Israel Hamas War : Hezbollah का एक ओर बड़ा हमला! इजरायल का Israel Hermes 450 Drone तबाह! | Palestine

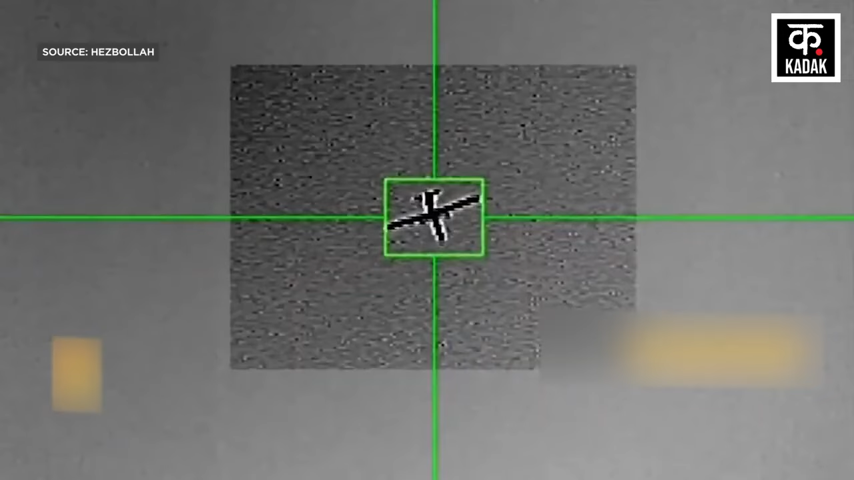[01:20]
वहीं लेबनानी मीडिया हाउस अल मयादीन ने अपनी एक रिपोर्ट में दावा किया है कि हिजबुल्ला ने
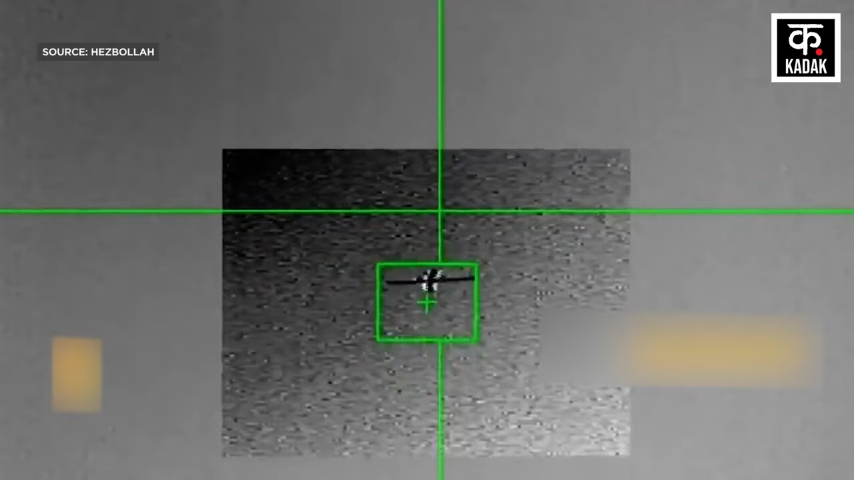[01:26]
जिस ड्रोन को मार गिराया है वो इजरायली सेना का हरमीज 450 ड्रोन था
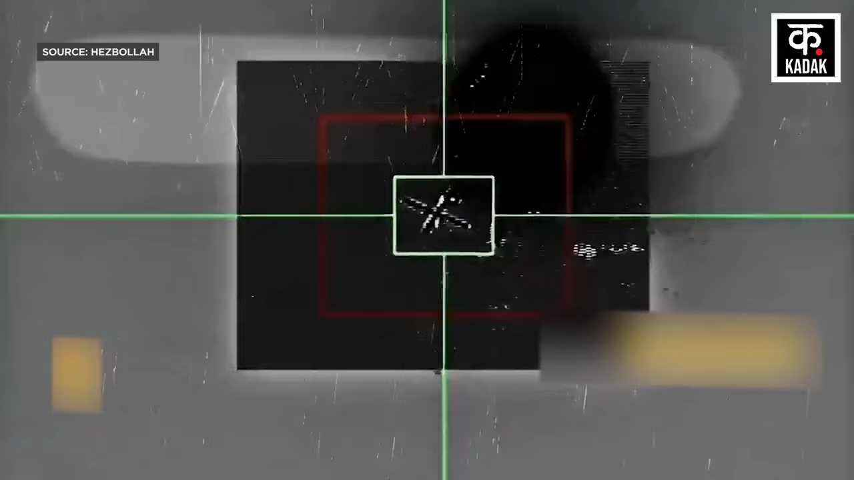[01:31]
और इस ड्रोन को मार गिराने का हिजबुल्ला ने एक वीडियो भी जारी किया है। आपको बता दें कि इससे पहले फरवरी 2024 को हिजबुल्ला ने